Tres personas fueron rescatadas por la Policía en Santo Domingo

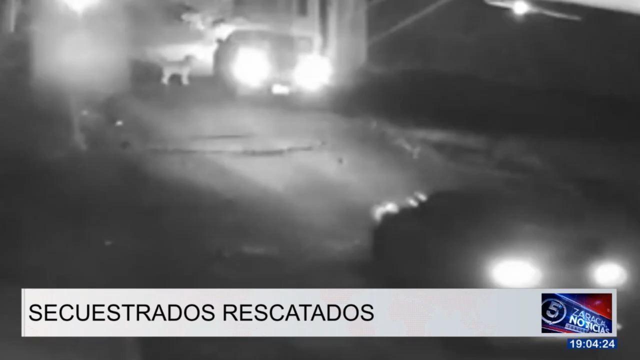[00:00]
Este secuestro ocurrió la noche de este jueves en la urbanización Echanique Cueva, en Santo Domingo. Un hombre intentaba ingresar a su vivienda cuando llegaron delincuentes a llevarse su vehículo.
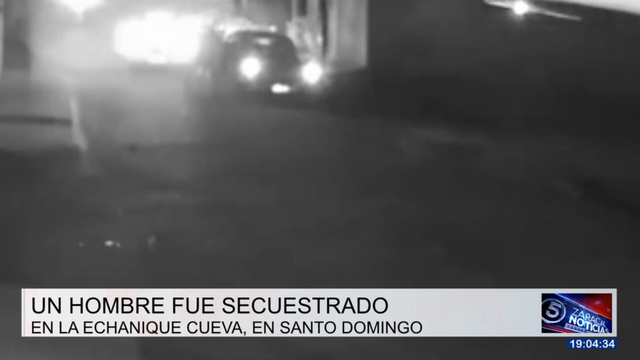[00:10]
Horas más tarde, el hombre fue rescatado por la policía. También se encontró su automotor, informó Jofre García, jefe de la subzona de policía.